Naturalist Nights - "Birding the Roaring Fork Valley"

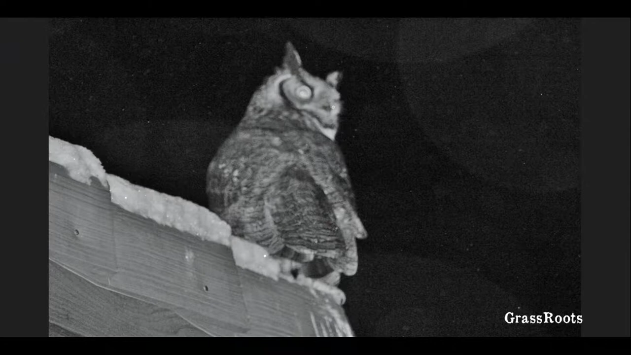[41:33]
This picture was taken on the roof of our house a couple of years ago, about 3 o'clock in the morning. A couple of birds were up there hooting at each other. So that's the kind of behavior that you might see from a great horned owl this time of year. They're very early nesters. They've got a long incubation period and a long growing period for the youngsters.